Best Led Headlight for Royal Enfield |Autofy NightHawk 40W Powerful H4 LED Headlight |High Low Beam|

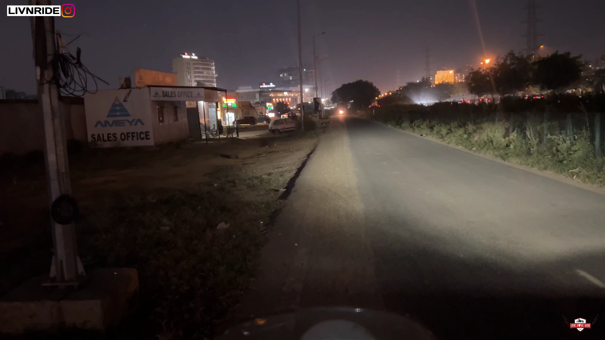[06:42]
तो अभी आया हूं इसकी लाइट की टेस्टिंग के लिए आपको दिखाने के लिए कि थ्रोव कैसा है तो चलिए सबसे पहले मैं अपना सिर्फ जो पार्किंग लाइट से वोन करता हूं
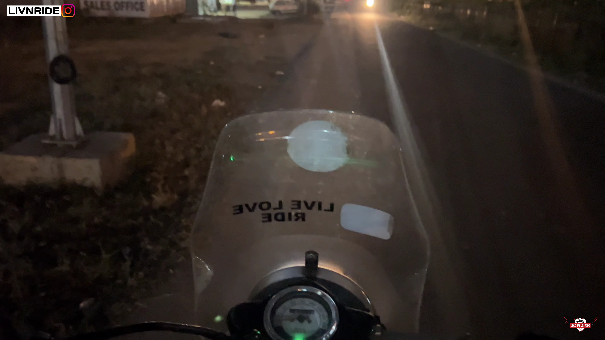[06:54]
तो इस तरह से देखे सरफ पार्किंग लाइट है
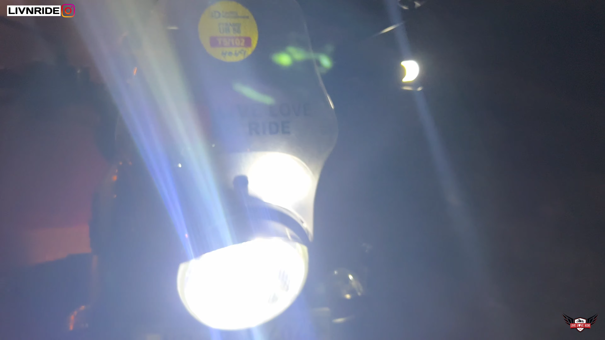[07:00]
और एक पार्किंग लाइट के साथ मैंने अपने इसमें
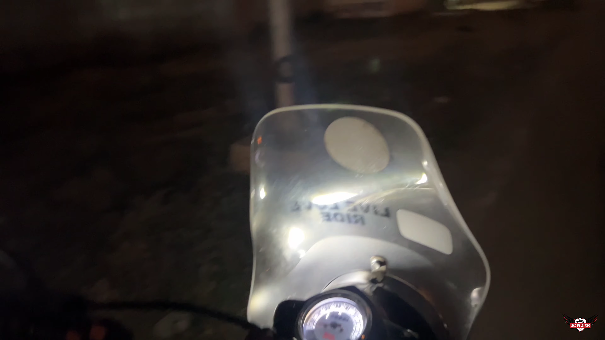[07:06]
LED लगा रखे अंदर हेडलाइट के साथ जो छोटा एक बलब रहता है पार्किंग लाइट इसको बोलते हैं
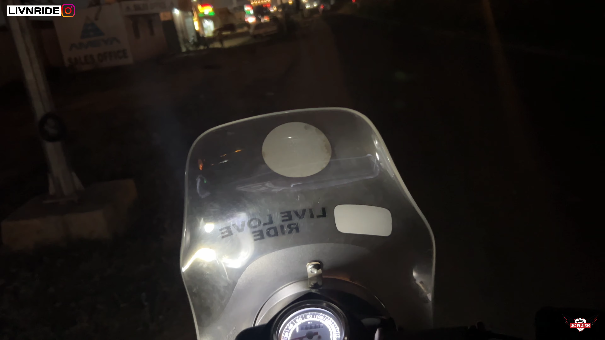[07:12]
तो सबसे पहले चलो अब मैं औरण करता हूं अपनी न� तो देखिए गाइज यह
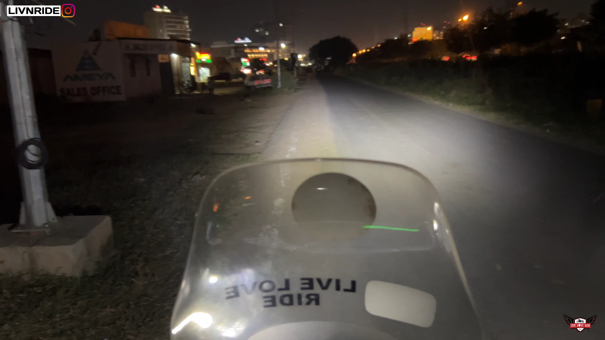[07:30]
हो चुकी है आगे सुभा यह है लोबीम और यह हाइबीम लोबीम हाइबीम एक और यह मैं आपको फ्रंट से दिखाता हूँ
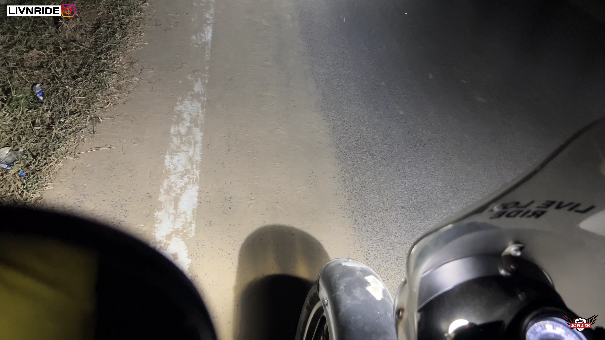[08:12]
जो अरिया आपका वो एक दम ब्राइट हो रहा है
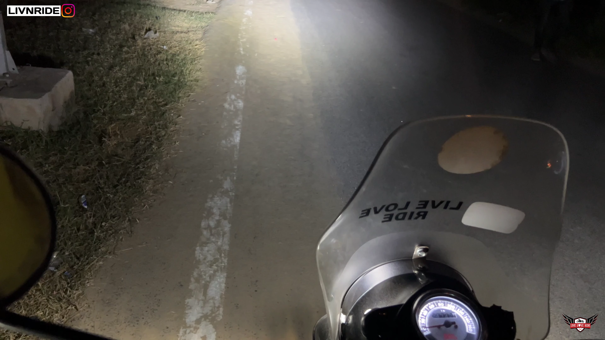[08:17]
हाई वे इंपर तो यह था गाईज एक छोटा सा